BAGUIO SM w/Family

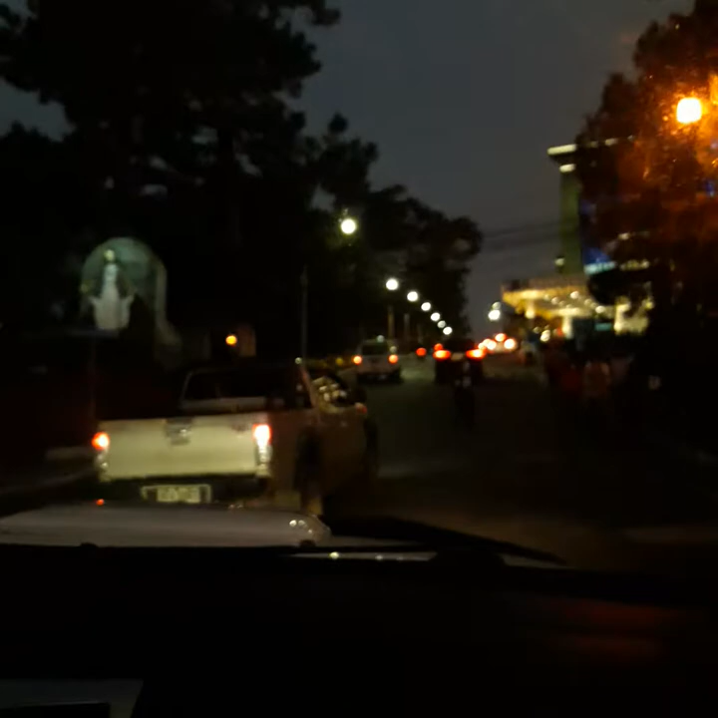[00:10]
Dito po tayo sa Baguio ngayon. Umiikot. Sa SM City, Baguio tayo.
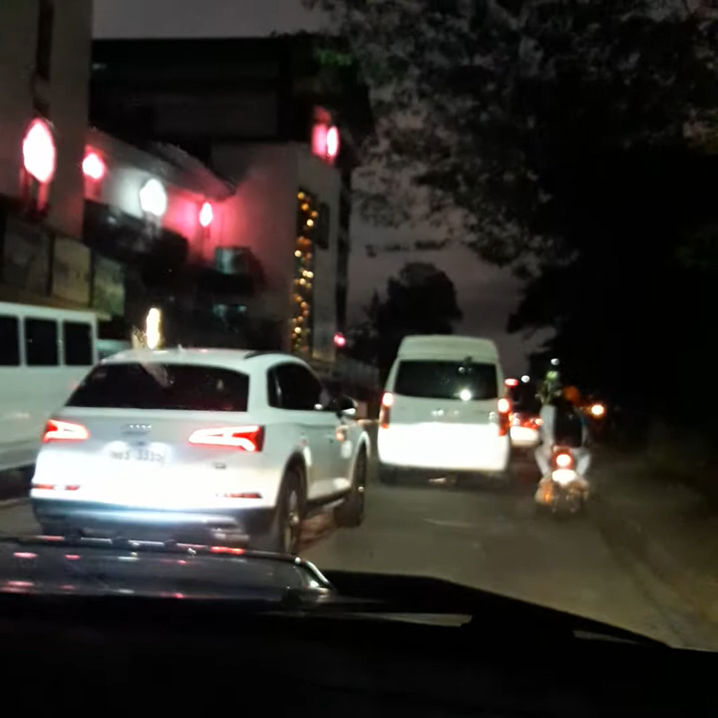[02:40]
Papuntang SM Baguio. Super traffic sa sasakyan, super traffic, super pila pa sa pila ng mapapasok. Lalawad to yung basement. Yes, you can. Ang galing naman. Yoshi.
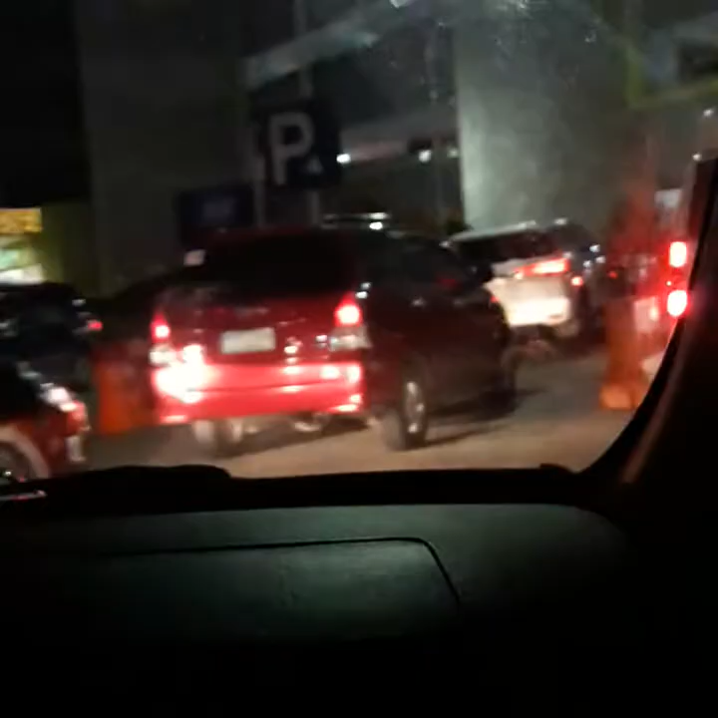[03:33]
Yan, papasok na po tayo sa basement ng SM para mag-park. Pag seatbelt, baka mapansin niya.